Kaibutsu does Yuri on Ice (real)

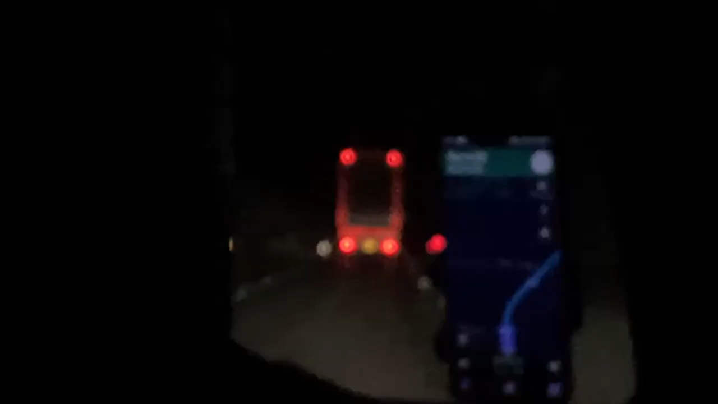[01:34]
I don't know why the back end of that lorry is the most ominous thing I've seen on this camera right now. I mean that's just kind of ominous. Look at the difference in the light. Hang on.